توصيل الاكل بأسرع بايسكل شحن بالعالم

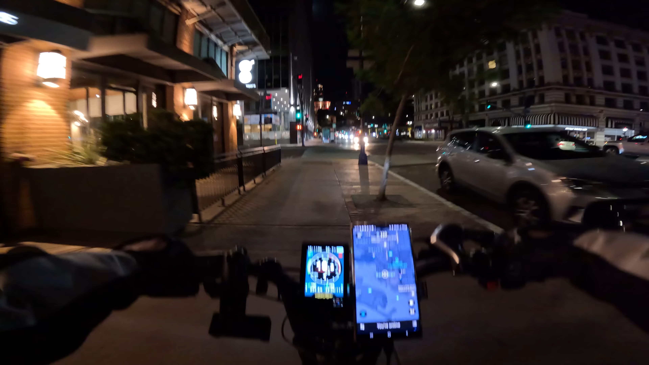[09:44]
كهواية ناس يشتغلون فود دليفري شوفوا هذا هسه راح اشوف لكم اياه هذا الواقف اللي على اليسار هذا همنا يشتغل فود دليفري شايل الجنطة بس اغلبيتهم يعني ما يبينون انه هم دا يشتغلون يعني شايل مثل الجنطة او حتى بايسكله بسيط هيك عادي، مو محترفين يعني. الله على الاجواء الحلوة.
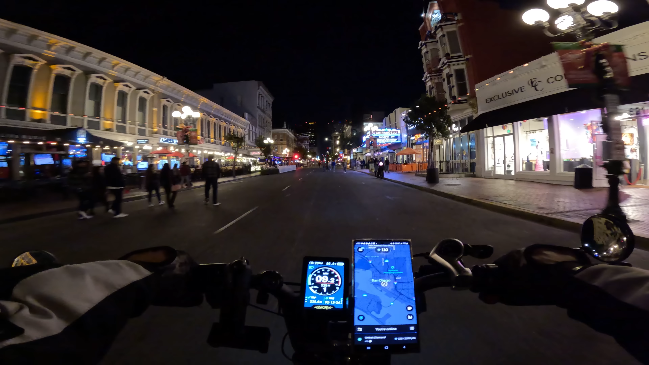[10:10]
حلو. هذا همينه بقى، شوف هسه هذا يشتغل اوبر ايتس همينه، بس شنو عنده لايت شاد اللي ورا قطعة علامة مال المطعم او اي مال مطعم مال ايس كريم اللي هو هذا اللي قدامي المطعم. شوف هسه هذا عنده دوغ جاي يلعب وياه،
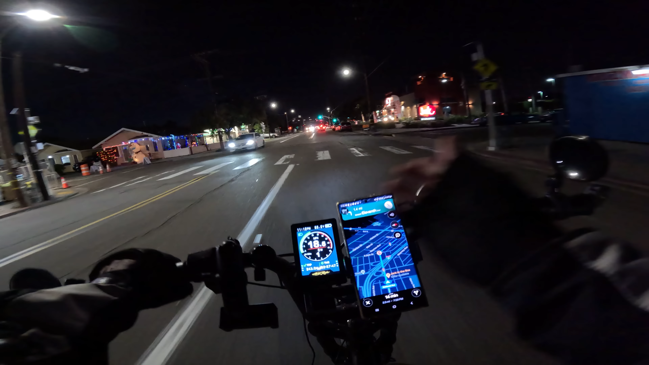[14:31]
مجموعة مطاعم بس ما شفت لا 7-11 ولا كوفي. شوف هذا بابايز نانا أذكر أنا واقف هنا بس كان أوبر توصيل لركاب.
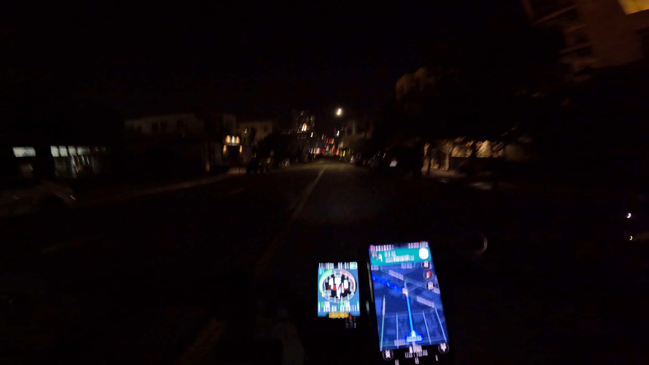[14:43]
بهذا شارع فارغ هذا يمتد إلى الداون تاون.
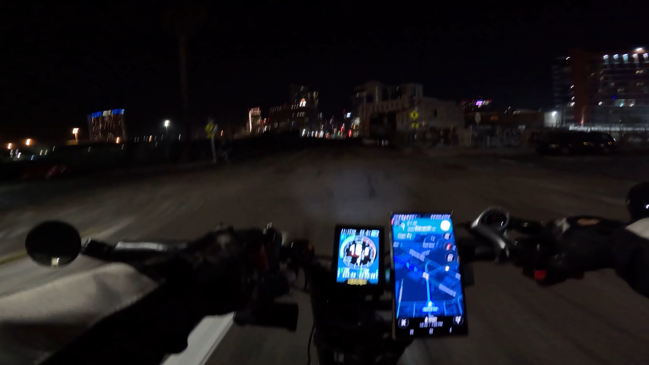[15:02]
يمكن مفعلين تشيت مسوي شي بالمدينة، عرفت؟ هاي هنا حياة اجتماعية، حياة حلوة. هاي منطقة مال الناس الفقراء، الناس الفقراء.
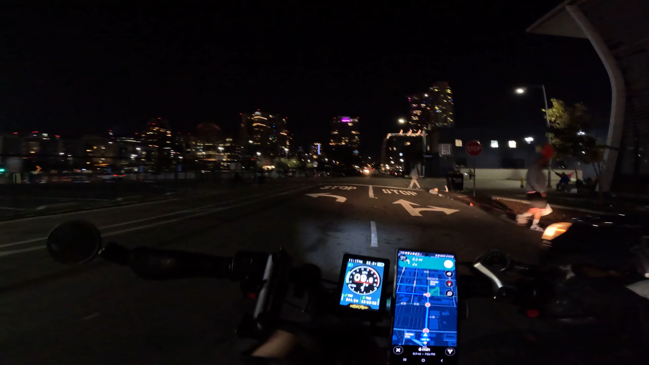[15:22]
شوف هذا حتى رقم ما شاد لها، سيارة ما بيها رقم. هاي شنو هذول هنا؟